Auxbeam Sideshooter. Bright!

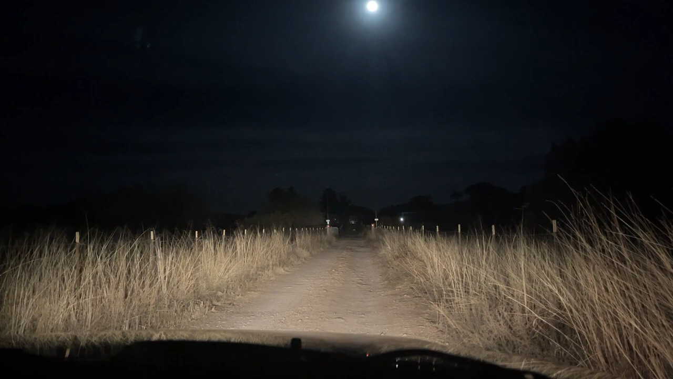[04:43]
so here's the test these are my bright lights on my Jeep these are my low beams on my Jeep these are the driving lights on my Jeep so now I'm going to shut them off all of them
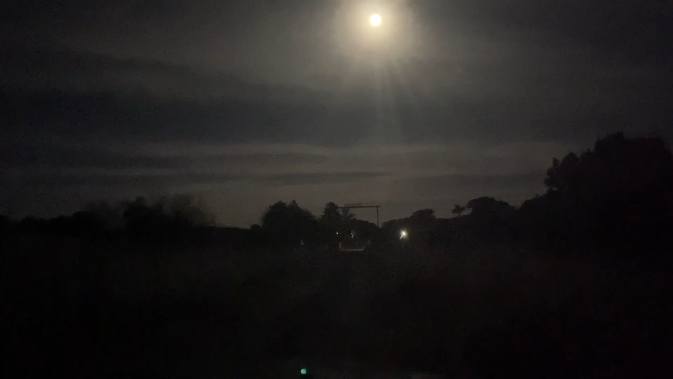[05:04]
and now I'm going to turn on the new aux beam lights holy moly amazing look at that oh my look at the sides
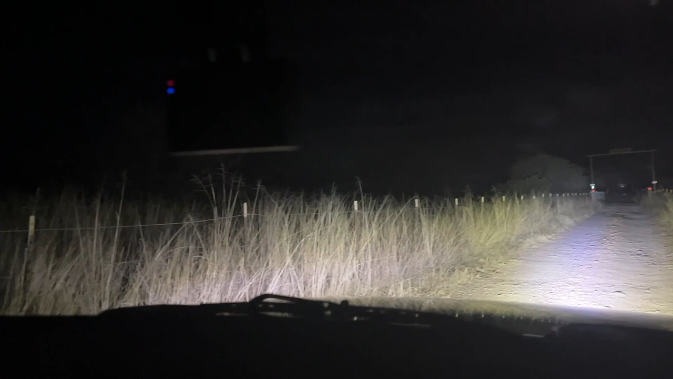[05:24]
so my lights your face is so bright now like before when those other lights were on I couldn't see you at all the lights are on and I mean I mean the lights in my car are off my car lights are off now I'm turning on my other lights so you can't even tell I turned on my lights no now I'm going to turn on my driving lights a little bit yeah you can see that a little bit got a little yellower a little yellower on the edges
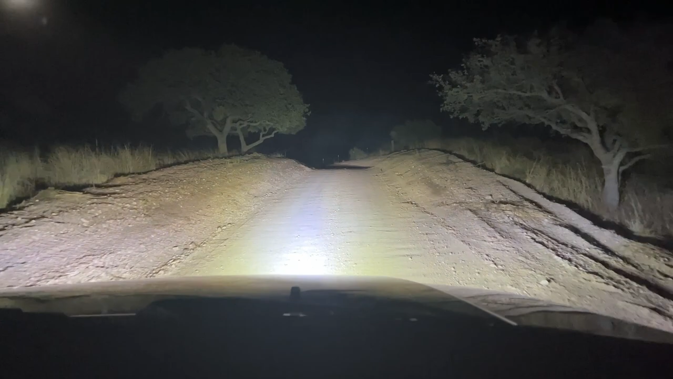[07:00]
this is wow it's amazing okay okay right there my high beams are hitting the hill over there but I'm going to turn them off there my lights are off it it made very little difference
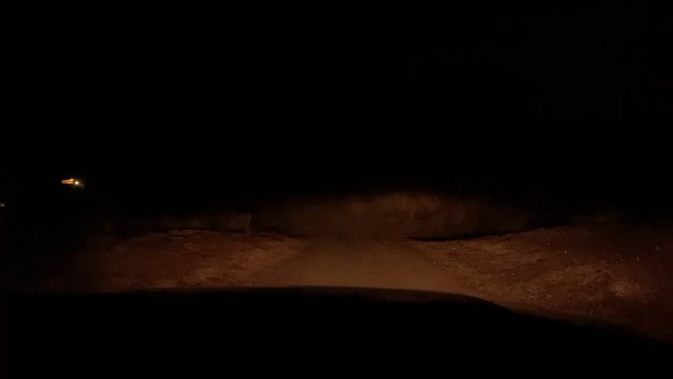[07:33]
we'll turn off the aux beam and of course that makes a difference there's low beams driving lights that's the best I can do
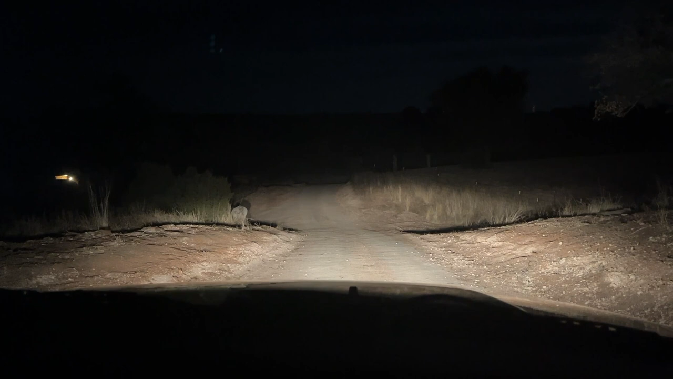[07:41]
now flip it and this is the aux beam side shooter it's so amazing what it does to the amount of visibility near the car and to the sides yeah well and for for our purposes you know driving the off-road roads at night looking for